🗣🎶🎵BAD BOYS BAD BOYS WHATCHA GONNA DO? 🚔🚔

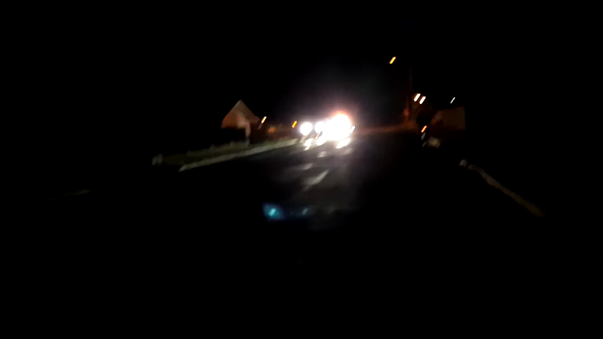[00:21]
Looks like Officer Williams or somebody. Yeah, I think it is. Right here at the corner of Bisbee and Fremont.